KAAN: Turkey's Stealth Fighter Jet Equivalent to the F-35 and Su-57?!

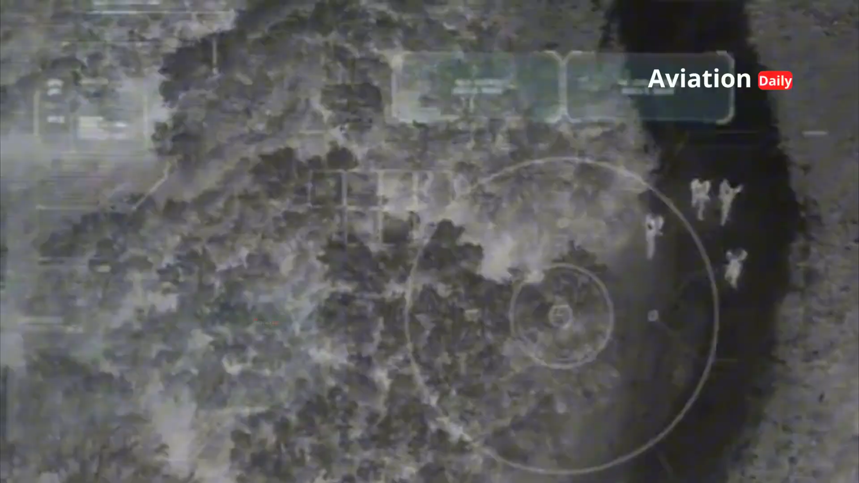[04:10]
at a longer range than conventional radar.
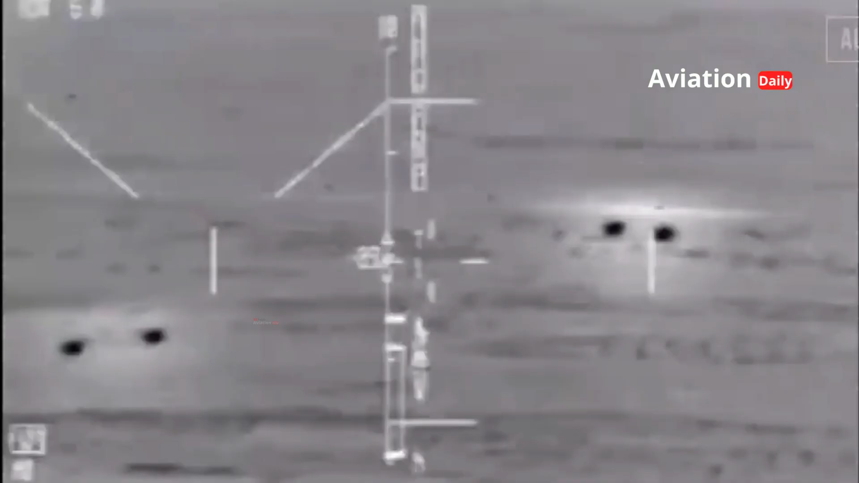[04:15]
What truly sets the KAN apart is its sensor fusion system, which combines information from the radar, IRS,
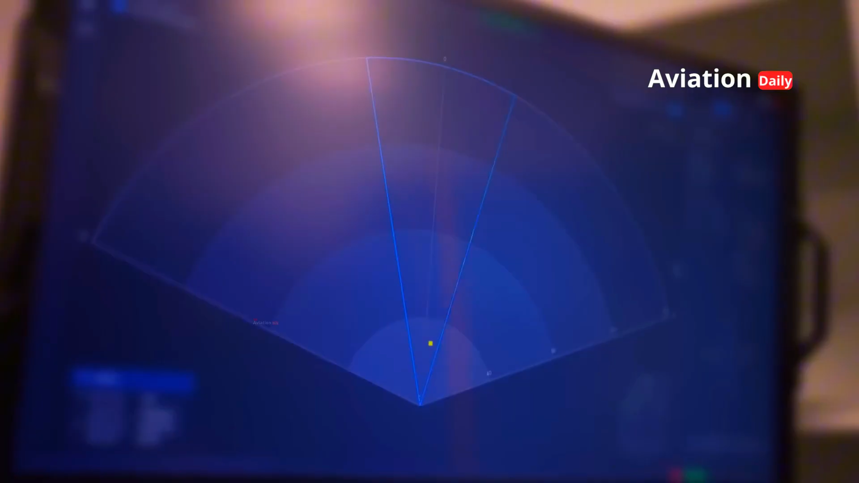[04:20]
infrared search and track, data link, and electro-optical camera.